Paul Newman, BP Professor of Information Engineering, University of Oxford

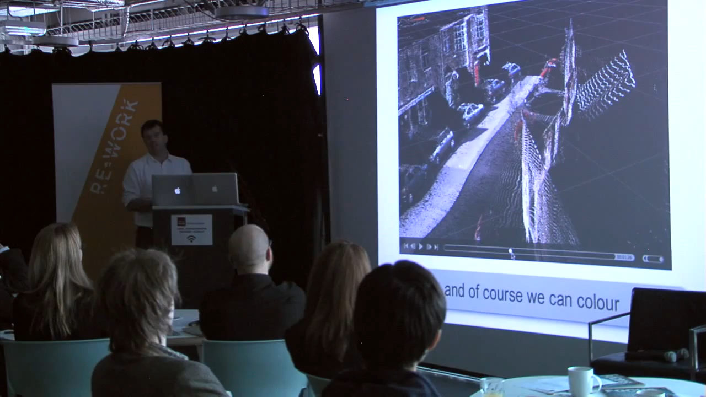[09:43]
Another thing you can do is you can tell actually the cars, I want to go. Okay, so this is all done. This is a machine learning. So what we can do is we can teach the machines what cars look like.